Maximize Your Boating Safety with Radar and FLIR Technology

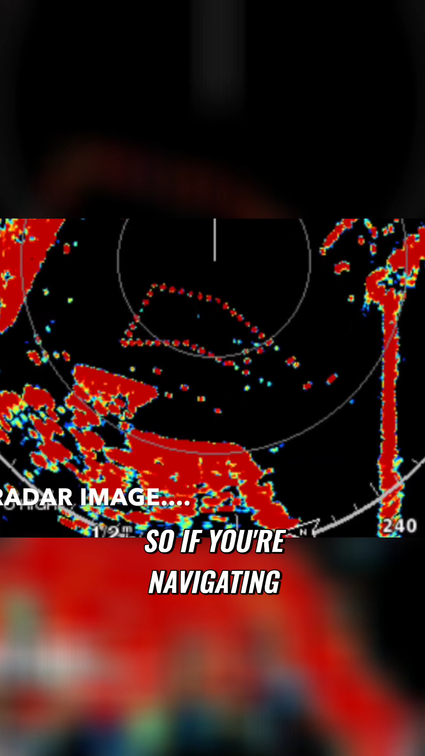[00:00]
So if you're navigating close to land, you can confirm, OK,
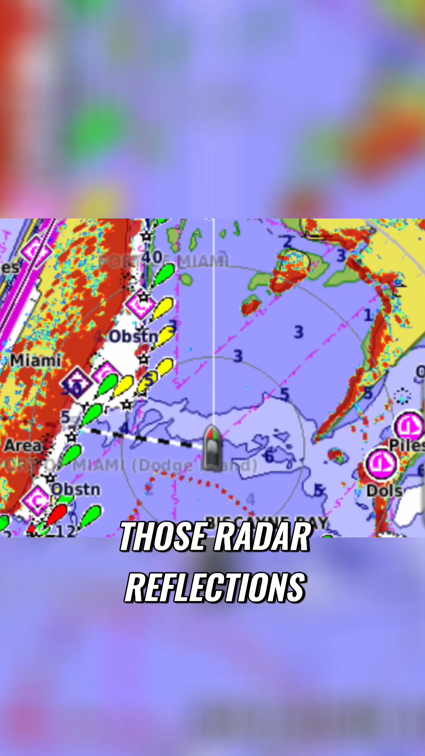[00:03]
those radar reflections that I'm seeing are the